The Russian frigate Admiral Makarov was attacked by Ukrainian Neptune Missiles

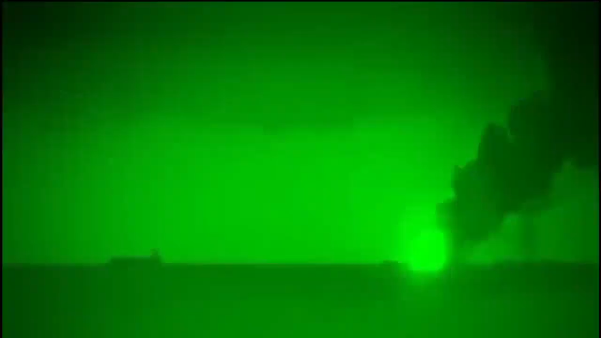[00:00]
The vessel the Admiral Makarov was reportedly struck near Snake Island by Ukrainian-made Neptune anti-ship missiles.